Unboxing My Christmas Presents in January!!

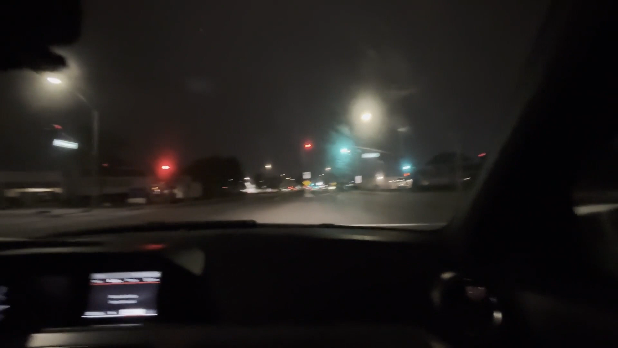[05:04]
No. Fucking do it, bitch. Don't do it, bro. Go. Oh, that's a weird ass green light. Why is it? Shut the fuck up. Go. Fucking A, man. Okay. It's over there.
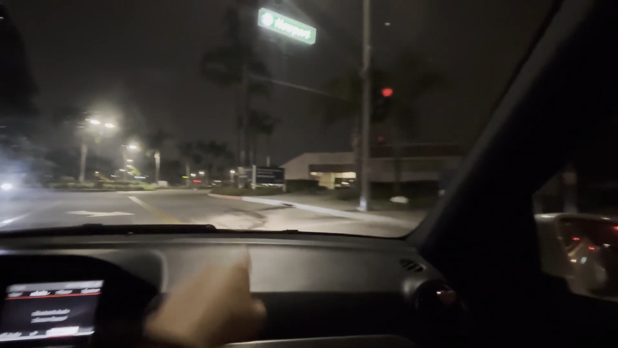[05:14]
Yeah, good boy. Why did turn?